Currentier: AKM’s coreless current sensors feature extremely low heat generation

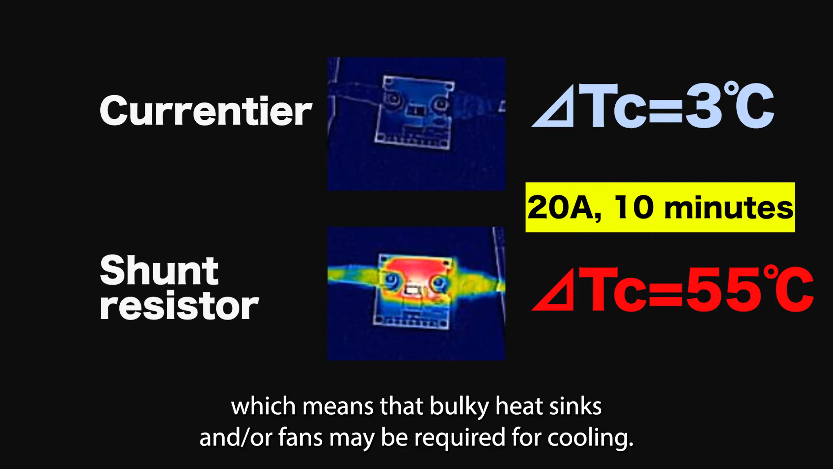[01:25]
The temperature of the AKM device has only gone up by 3 degrees Celsius, so no additional heat dissipation methods are required.
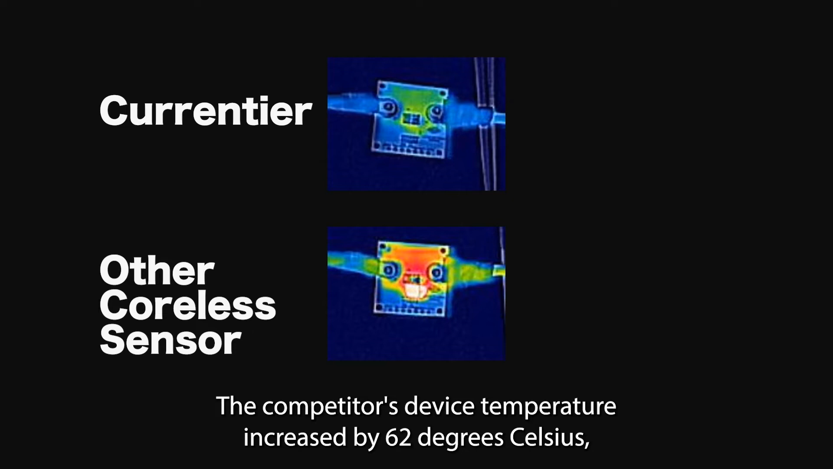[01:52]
The competitor's device temperature increased by 62 degrees Celsius,
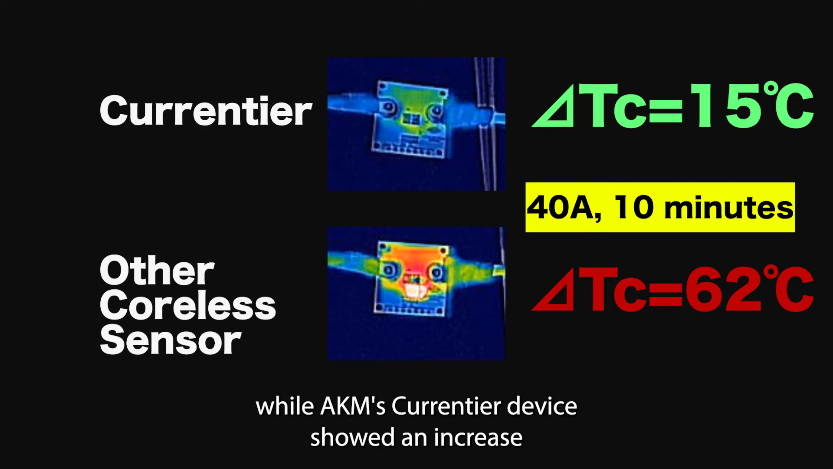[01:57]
while AKM's current-tier device showed an increase of only 15 degrees Celsius.